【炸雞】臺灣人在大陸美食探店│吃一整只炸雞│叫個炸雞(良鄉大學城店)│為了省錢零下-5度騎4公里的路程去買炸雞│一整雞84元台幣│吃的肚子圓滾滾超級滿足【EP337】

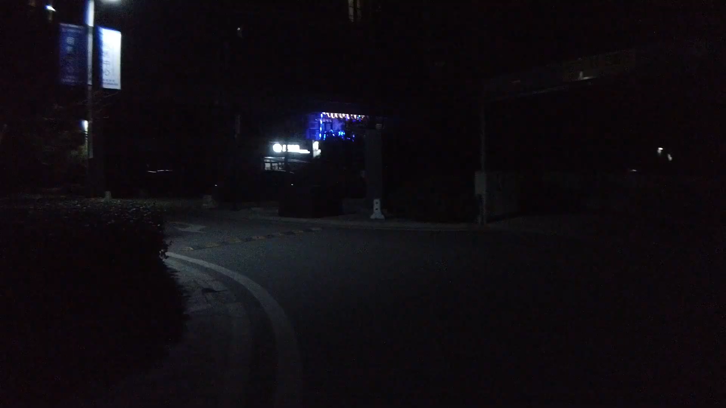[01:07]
這裡 這邊這邊哇 他們這邊做外賣的店這家涼皮先生還開著是不是